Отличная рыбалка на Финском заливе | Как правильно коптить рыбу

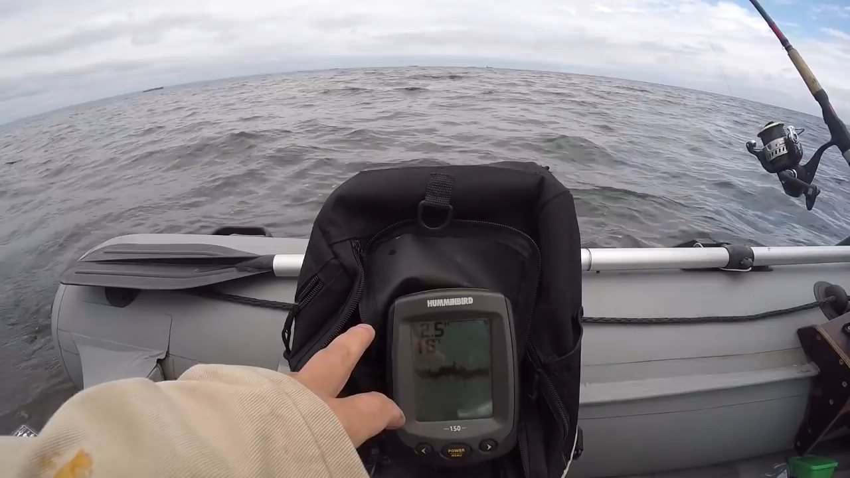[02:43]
ребята как только идет переход вот где-то с полтора на 2 и 6 либо там с 2 и 6 обратно на полтора вот эта банка сразу же происходит поклевка